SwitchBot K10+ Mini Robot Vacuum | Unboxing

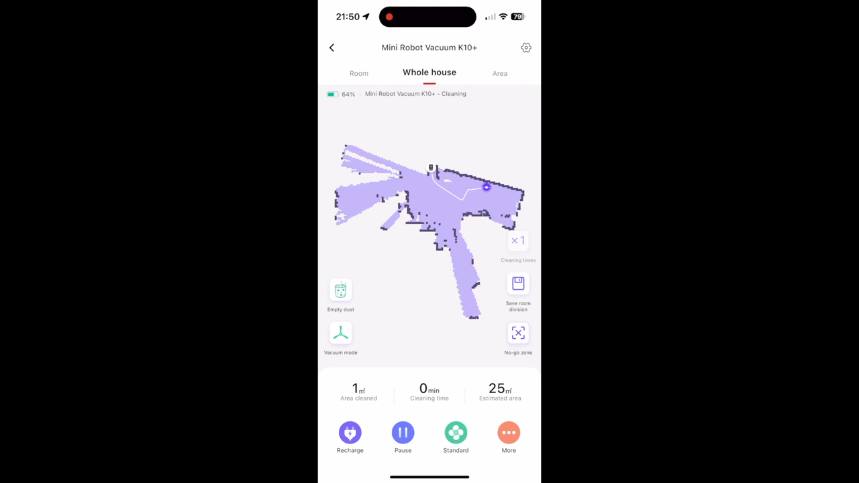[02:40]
exactly where to go it will map out all your different individual rooms and you can tell it to clean a whole house part of the house all of this stuff so very very very good so